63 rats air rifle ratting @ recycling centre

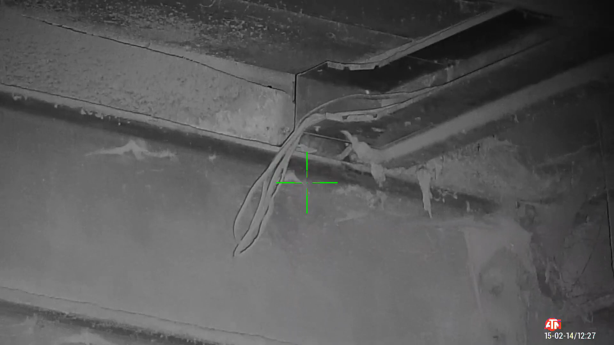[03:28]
Here's a big one. Right, there's one there. Texas.
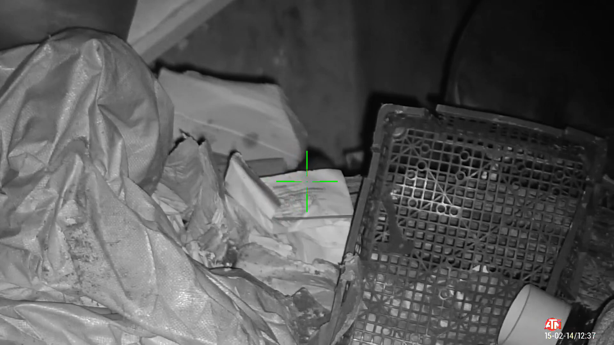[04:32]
Had to be quick with that one.
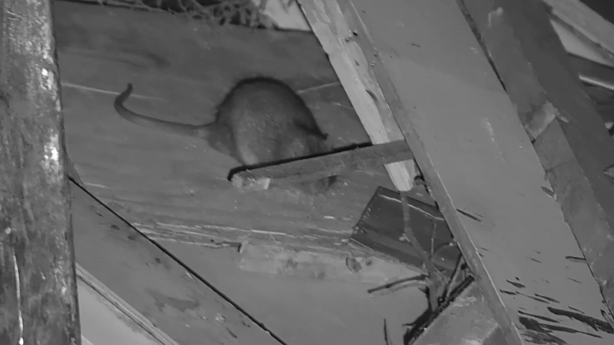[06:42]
Sick on a piece of wood or something. Till it shows a bigger piece of wood to hide behind.